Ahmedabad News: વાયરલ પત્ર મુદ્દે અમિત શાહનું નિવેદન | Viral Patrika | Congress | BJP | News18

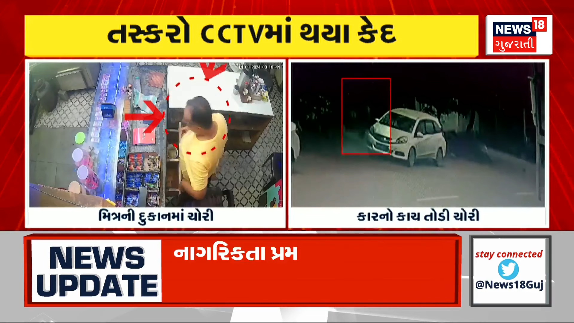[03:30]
तमें जोई शको छो के अहिया कार नो काच तोड़ी ने तसकरो चोरी करी रहा छे